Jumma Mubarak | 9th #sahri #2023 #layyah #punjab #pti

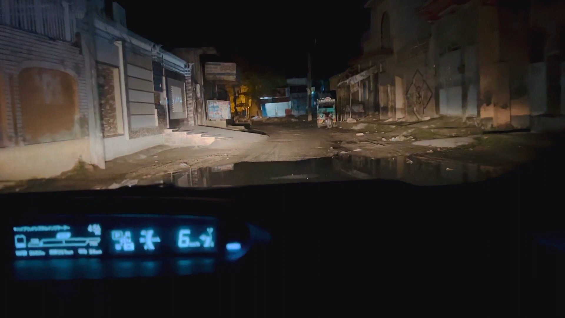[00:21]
दो तीन दिन की होने वाली बारिशों का पानी अभी तक खड़ा हुआ है यहाँ।